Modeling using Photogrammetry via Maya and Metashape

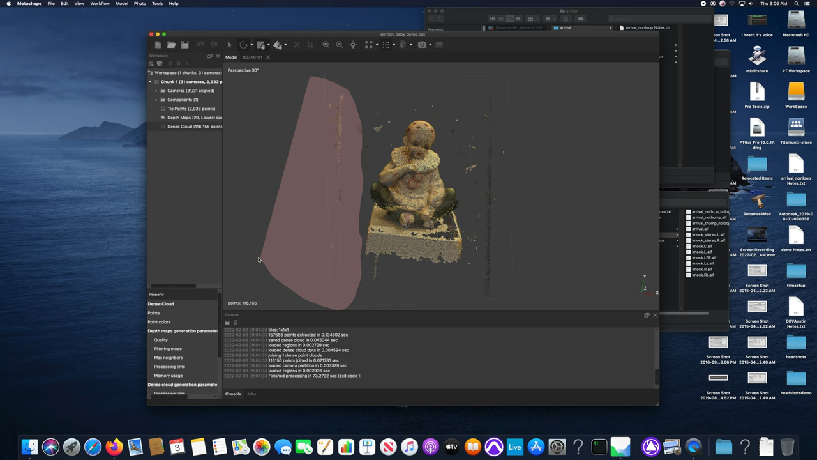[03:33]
which kind of allows you to draw manually around the chunks that you don't need and then hit the old delete button there and remove anything that you don't need a little
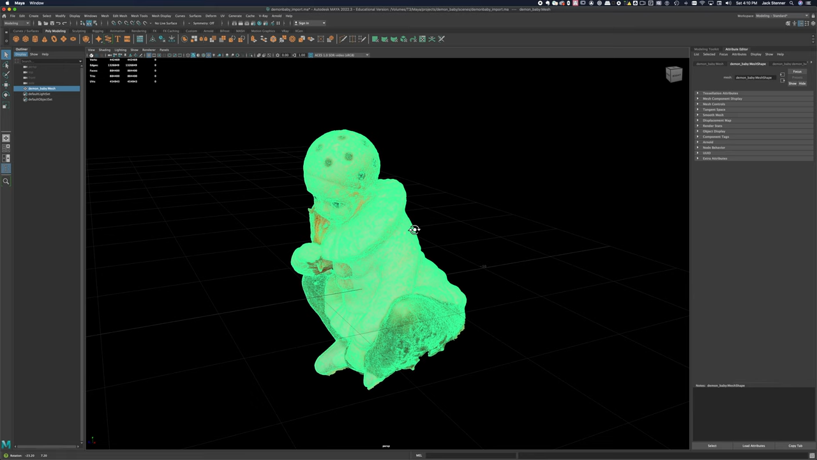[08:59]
3d package for that matter so there's almost a million faces on this thing 884 400 faces